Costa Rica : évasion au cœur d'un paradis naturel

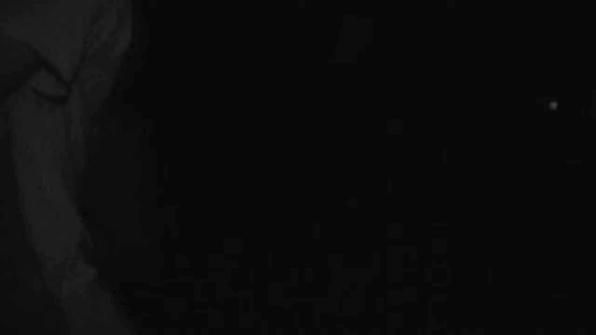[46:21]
A peine arrivé sur la plage, on tâtant le sable avec ses pieds. Il repère déjà un premier nid.
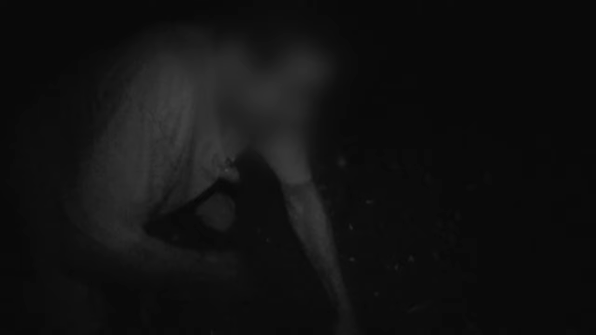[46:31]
C'est facile, mais il faut aller vite. Il y a des gardes partout. Ah, c'est bon, ceux-là, ils sont bons.
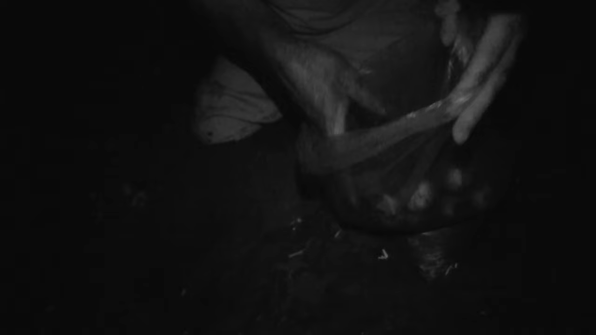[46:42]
Il y a des gardes, là. J'ai vu une lumière. Il faut y aller maintenant. En moins de 5 minutes, Antonio a récolté une vingtaine d'oeufs. Il part immédiatement les livrer à une cliente régulière pour ne pas en avoir trop sur lui en cas de contrôle.